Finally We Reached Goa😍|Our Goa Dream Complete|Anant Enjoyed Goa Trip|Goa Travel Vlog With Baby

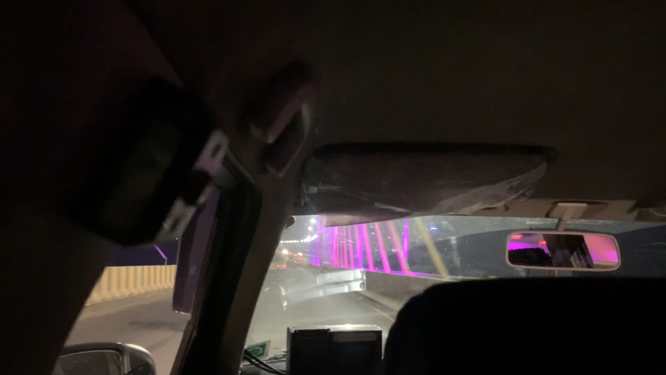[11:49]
कसीनों और जिस ब्रिज पर हम चल रहे हैं कितना ब्यूटिफुल ब्रिज है यह बहुत ही अल्टिमेट